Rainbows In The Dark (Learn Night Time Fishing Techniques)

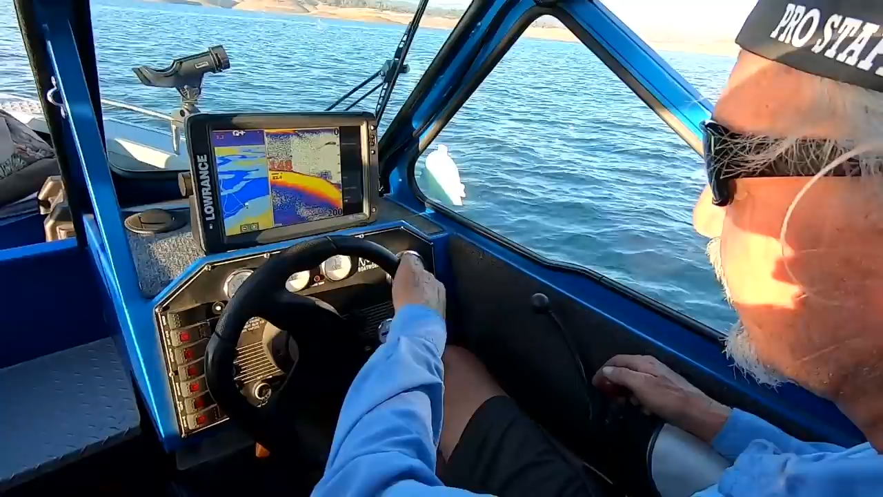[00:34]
You can see like one couple fish in there. So basically this is like a ridge that comes over here, and then you throw your anchor on that side of it and it'll grab.